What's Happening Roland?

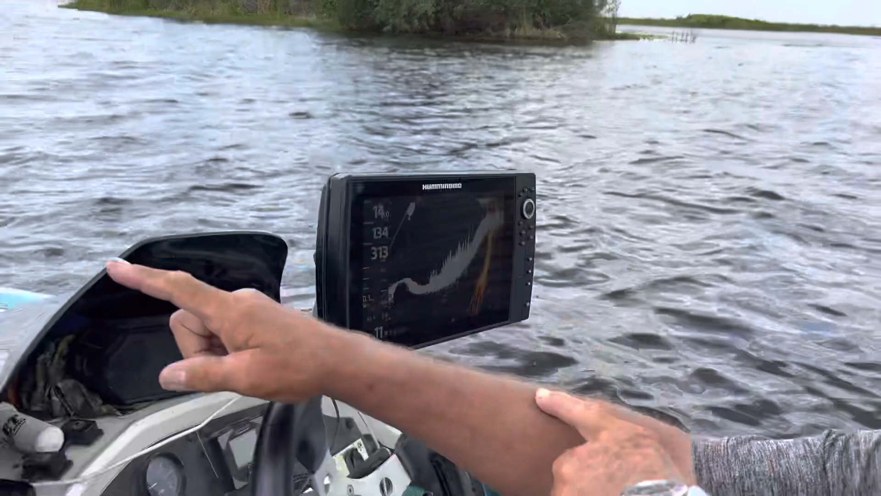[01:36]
And we've got the spot lockhead on our Minn Kota. And I've got my forward facing,
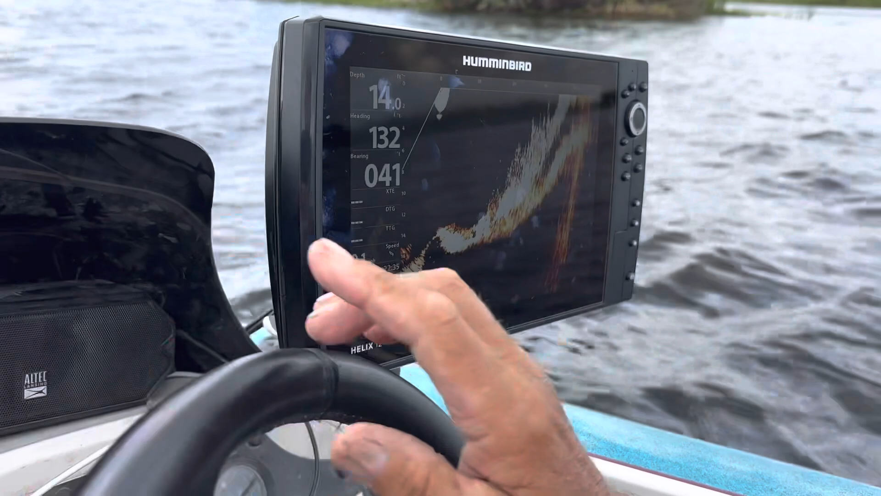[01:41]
facing right back here on a, see this hydrilla? It's just barely growing off the bottom. But you've got fish working that hydrilla right here.
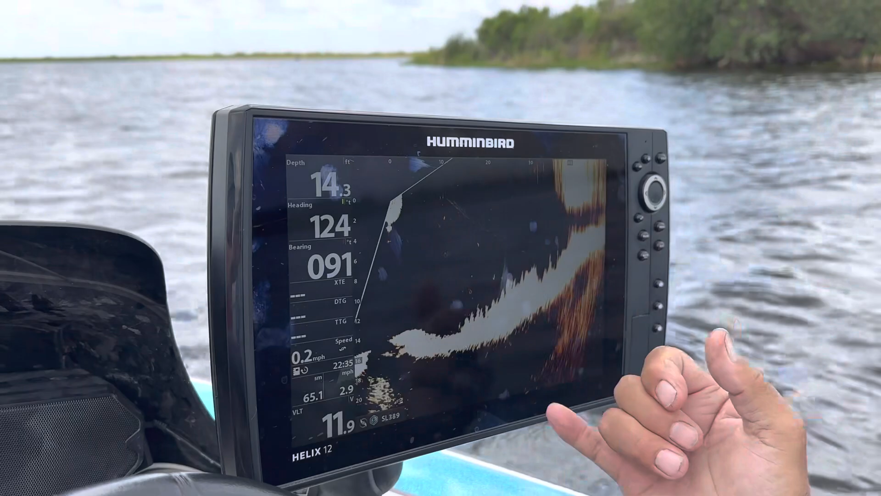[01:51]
And what we're going to do is, there's a fish right there. Wow. Oh, that's a big fish. So, yeah, that's a good one right there. That's a good, we can drop right down. And why don't you show them, why don't you try to catch them?
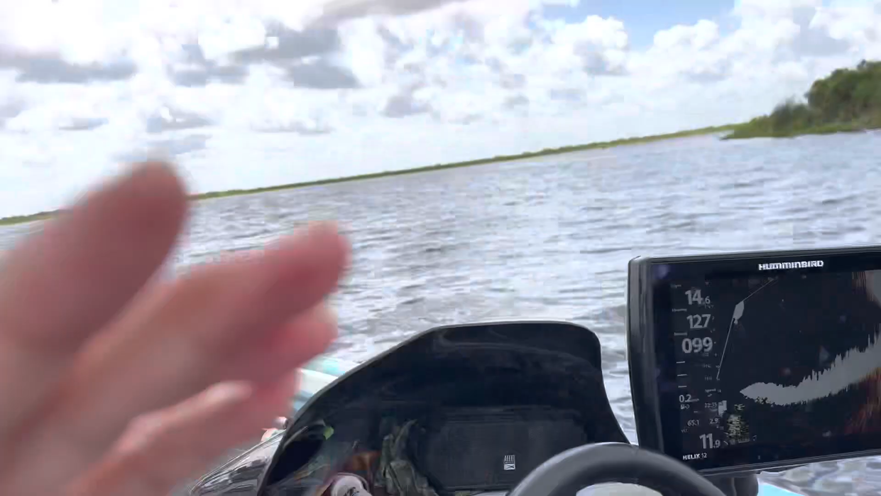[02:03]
You see them moving? And we're going to probably catch more. But Donna and Jeff, they fish down here all the time.
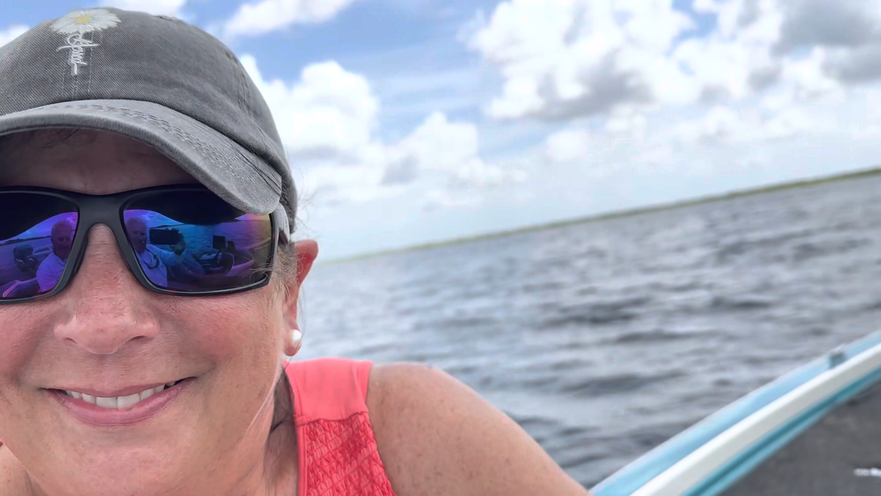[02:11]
So, you're quite a fisher woman, by the way. Quite a camera woman. Hey, so, Jeff.
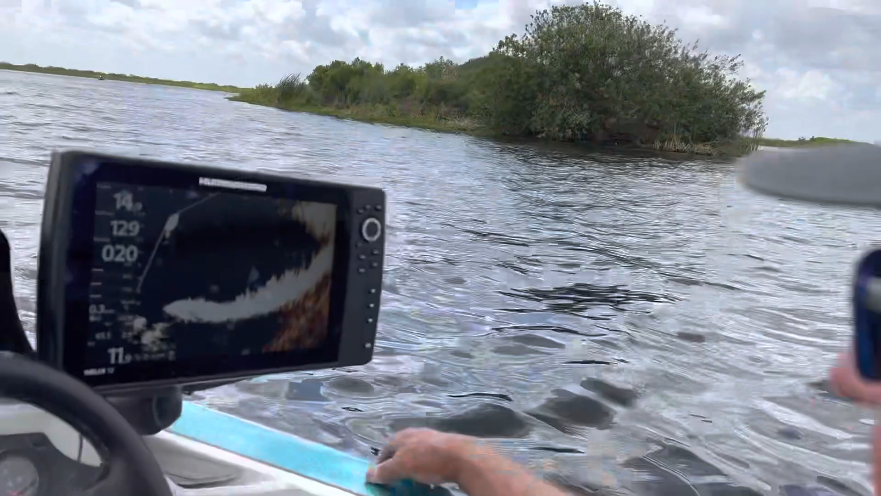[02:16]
Now watch, Roland. I'm going to show them how we can maneuver the boat. We've got it on spot lock.
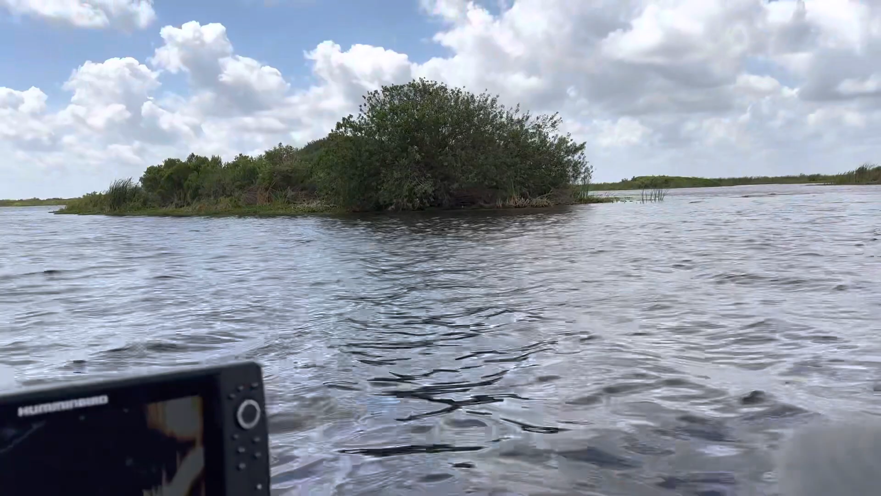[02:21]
So, we're both back here. And let's say I want to move three feet up and position the boat.
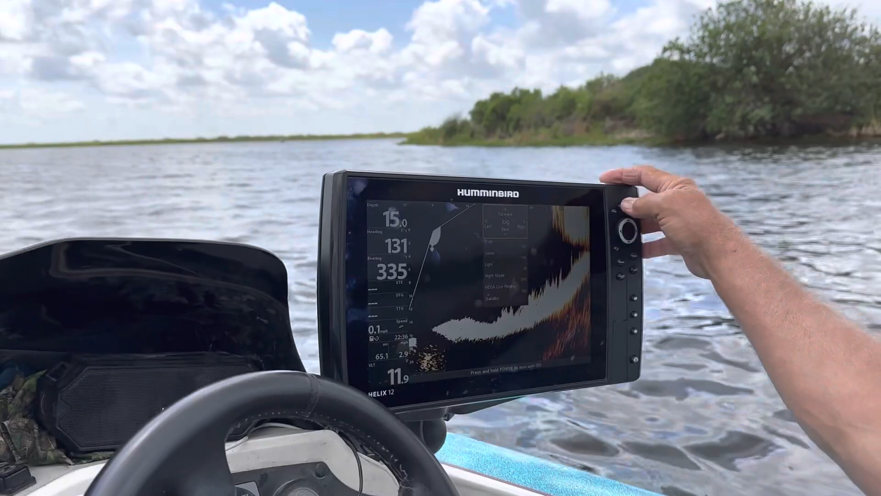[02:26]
I'll hit plus, plus. I see the trolling motor moving now. And now the trolling motor moving is right up there.